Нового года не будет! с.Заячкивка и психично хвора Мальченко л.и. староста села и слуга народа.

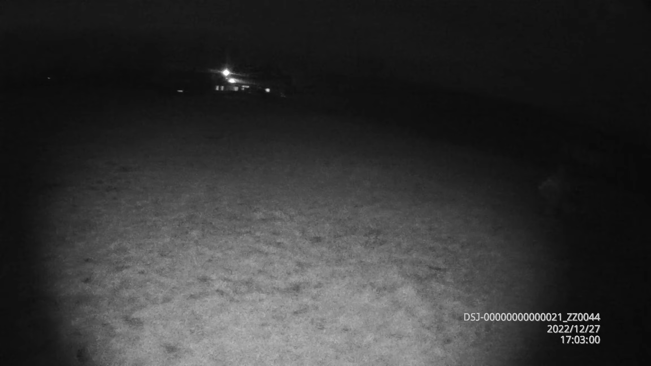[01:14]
буде застосована вогнепальна зброя, ви зрозуміли чи ні?
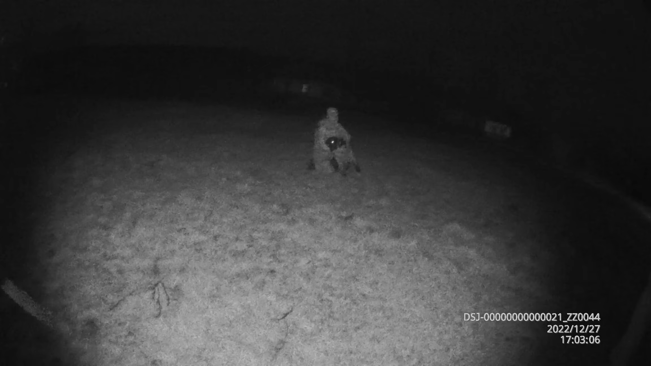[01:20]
До собак Ви несете загрозу своєю собакою, громадянам України Чим? Своєю собакою, собака без намордніка Де наморднік до собаки?
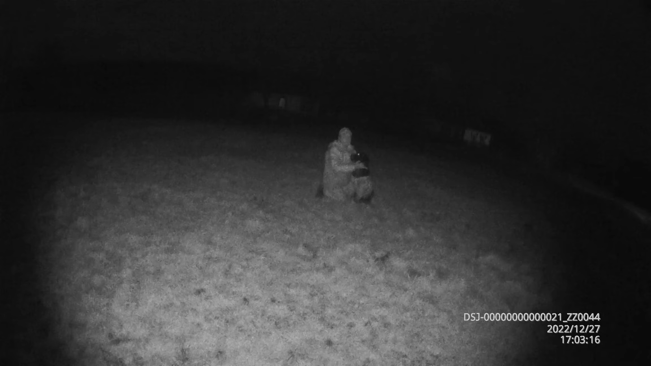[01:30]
Я вам, не вас От камера знімає, це все видно От іменно Почим ви без намордніка з собакою? У вас знімається камера Звісно, знімається, і знімається теж Ребята, ну ви ж за здравою Я нічого не боюсь в цьому плані, у мене теж камера знімається За здравою Почим ви свою собаку натравляєте на людей, ще раз спрашиваю Я гуляю по вулиці Без намордніка не можна гуляти з собакою
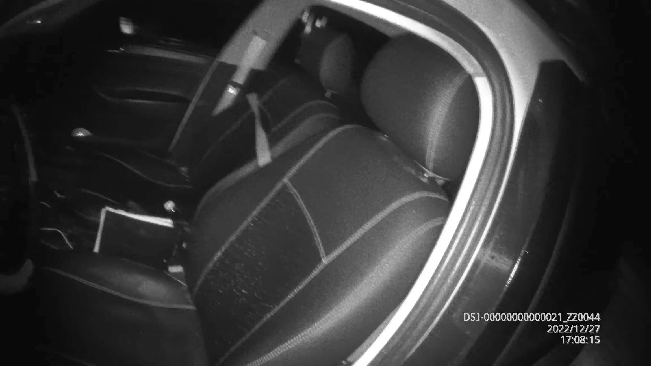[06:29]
А ну почекайте Почекайте я просто набудю камеру Зрідно в статті 40-го Закону України про національну поліцію Бо проводиться відеозйомка Що сталося?
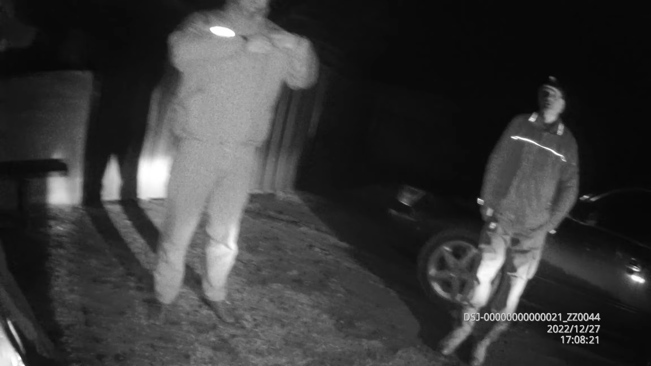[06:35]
Розкажіть будь ласка Що сталося сьогодні то